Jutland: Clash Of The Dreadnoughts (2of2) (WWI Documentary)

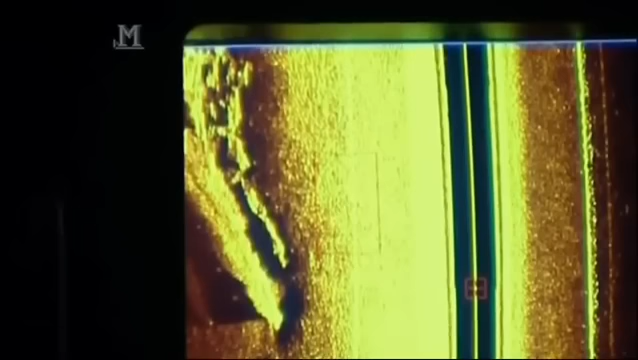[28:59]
She seems to be in two large parts with smaller debris scattered round.
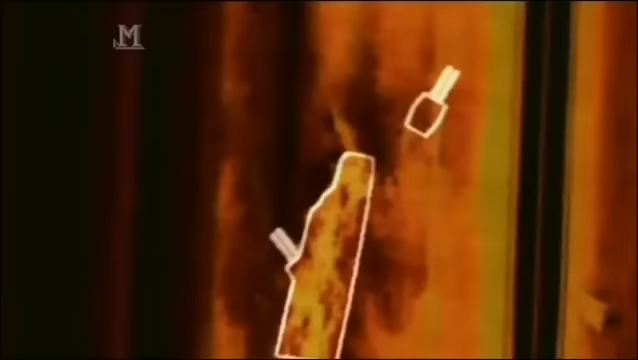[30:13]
Q turret isn't a mile away, but is lying just behind the stern of the ship.